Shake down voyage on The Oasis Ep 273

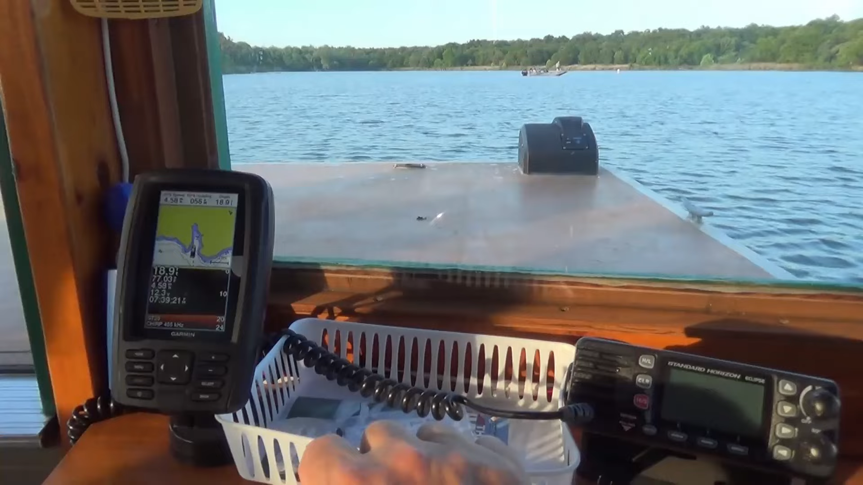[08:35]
did you check your hole yeah I checked through hole I didn't see any water coming in all right getting the hang
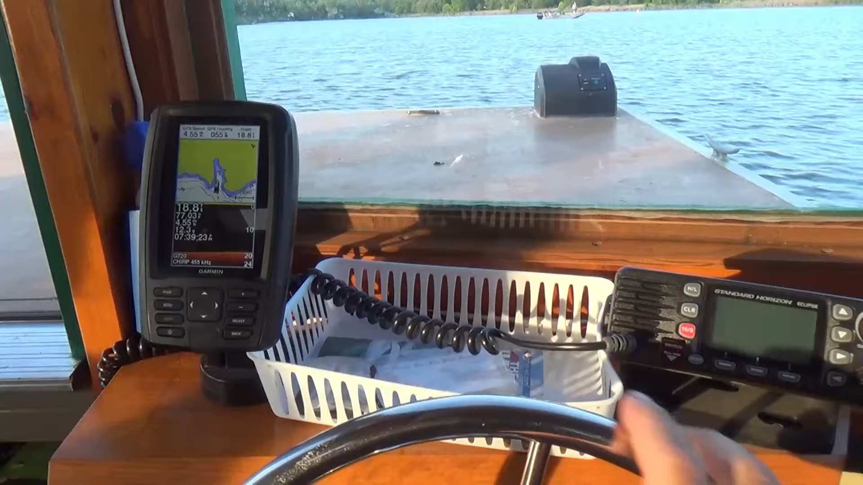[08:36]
of it she doesn't go real fast but it's real steady really liking this fish locator it's got
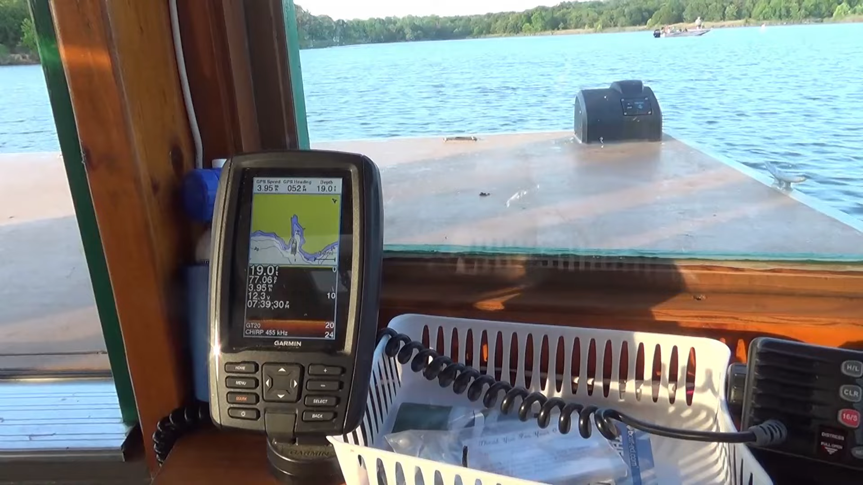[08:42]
down scan has GPS maps all kinds of stuff